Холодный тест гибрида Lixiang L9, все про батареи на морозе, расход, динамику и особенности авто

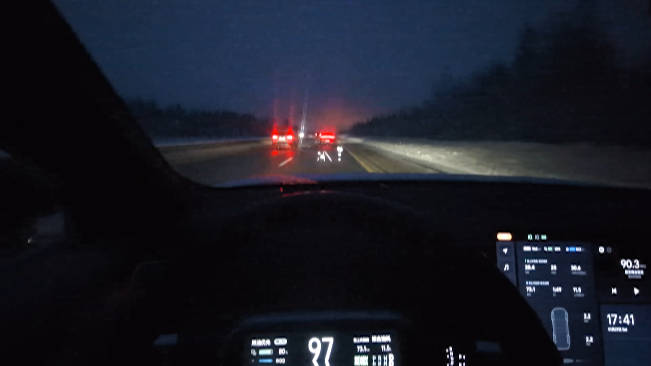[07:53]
И самый первый тест я проделал групповой. Я еду примерно 100 километров, насколько хватит батареи, в одну сторону на Л9, вслед за Войфри. Войфри двигается на круиз-контроле, Л9 двигается за ним, на адаптивном круизе.
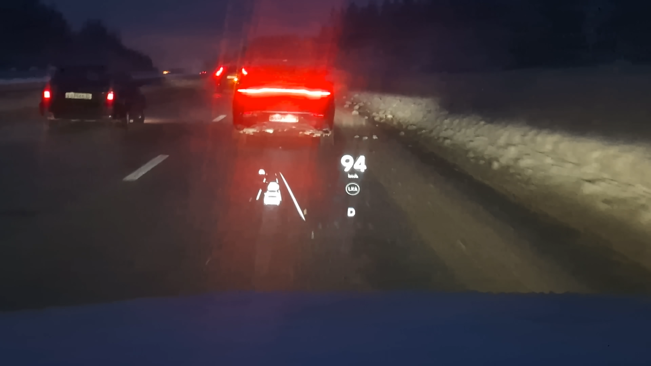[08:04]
В конечной точке заряжаем оба автомобиля на быстрой зарядке и едем в обратную сторону.